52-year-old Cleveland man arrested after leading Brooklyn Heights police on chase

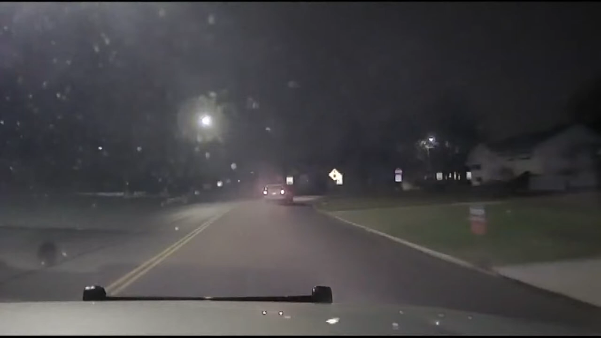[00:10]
The 52 year old driver struck three police cars during that chase. Fortunately, none of those officers was injured. The driver faces multiple charges. That investigation continues.